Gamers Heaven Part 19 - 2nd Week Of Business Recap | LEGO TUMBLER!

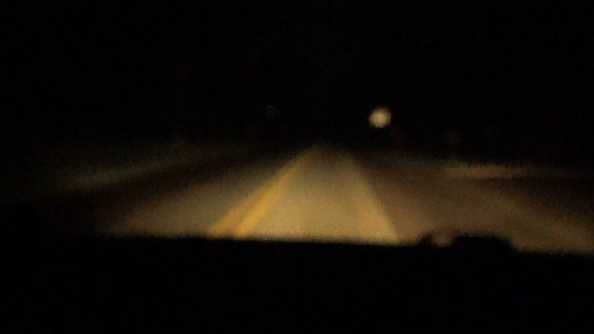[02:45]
I am driving at night So yeah, I left the store at 4 o'clock in the morning today